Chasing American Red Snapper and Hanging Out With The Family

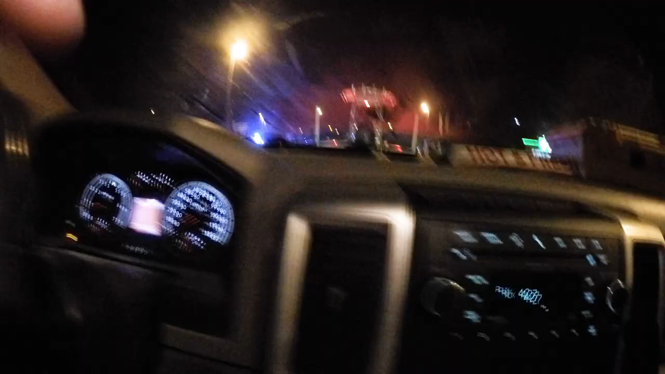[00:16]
And it is 4:30 in the morning. There's a hell of a line already.